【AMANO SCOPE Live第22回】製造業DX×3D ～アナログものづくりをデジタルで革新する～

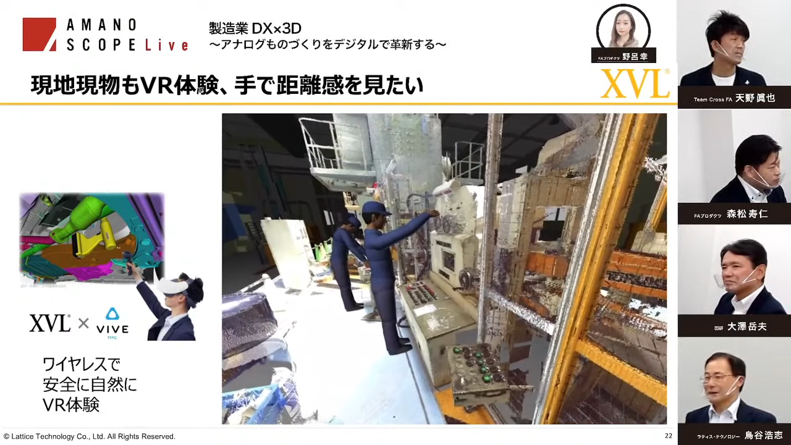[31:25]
今まで MR を切って1000万と2000万とかしたんですけど、 はい、 このハードウェア2万とか3万とかそういう感じなんです ね。コストやっぱ下がってきてるんですね。 どんどん下がってます ね。
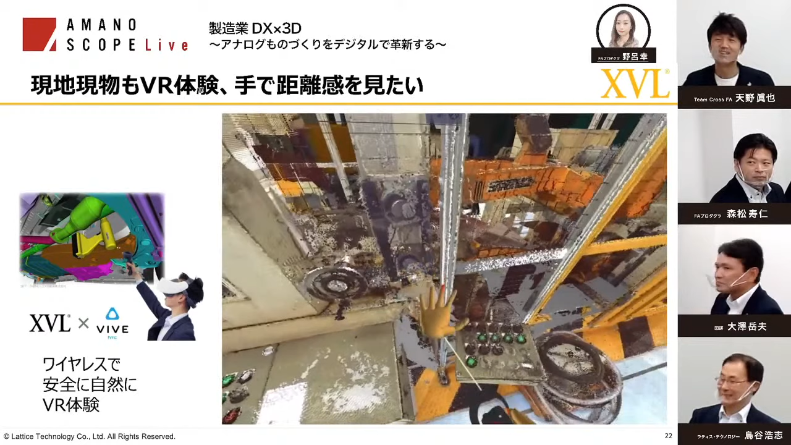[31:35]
なるほど。これも天群データも結構すぐ取れるんですよね。
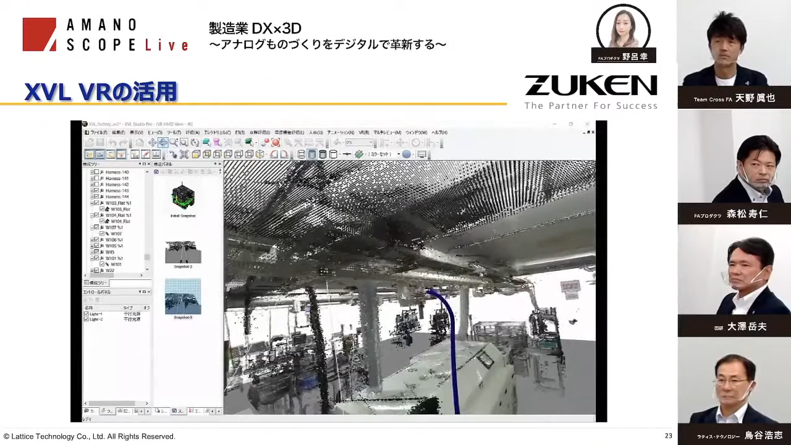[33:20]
による操作で簡単に確認できるというのも VR の大きなメリットとなります。
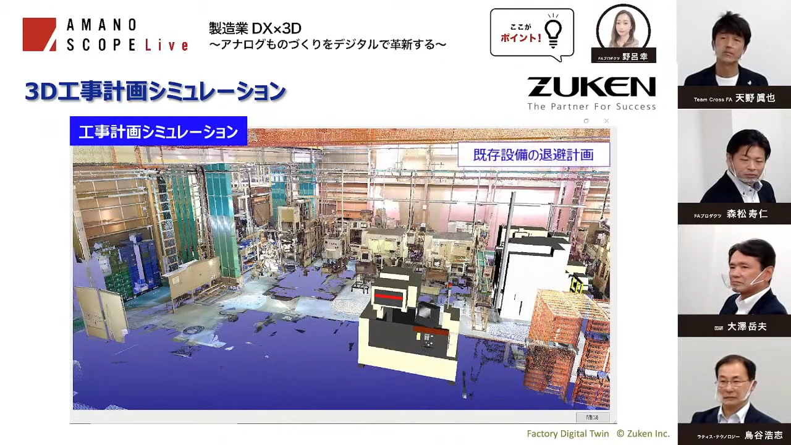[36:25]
まず、動線上の設備を先に待機させます。どのような順番で移動させればよいか検討する段階です。
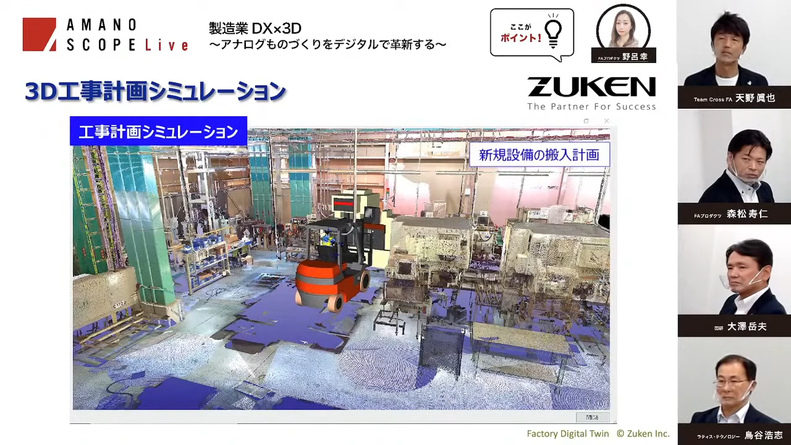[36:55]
注意が必要な箇所をデータ上で事前に把握することができます。